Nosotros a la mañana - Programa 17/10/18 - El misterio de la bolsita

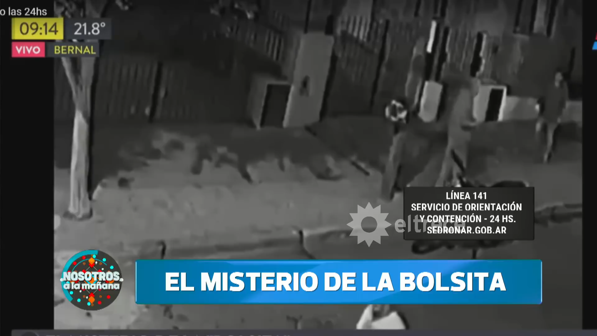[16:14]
Acá hay un tercer video donde el tercer hombre, el hombre de la moto... Ahí está, miralo, ¿ven? Ajá. ¿Ven que tiene el paquete en la mano derecha? Miren. Ah. Algo blanco tiene.
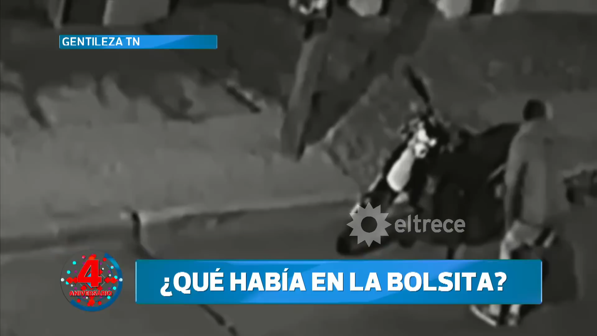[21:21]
Acá la tiene así, está así, con la mano adentro. Claro, exactamente. Ahora hay un tema que están tratando de investigar. Hace como que revisa o no sé qué tiene adentro. Hay este recipiente apareció en el tacho de basura. ¿No? Lo muestran, está, no, lo tienes. Apareció en el tacho de basura, no, en el canasto.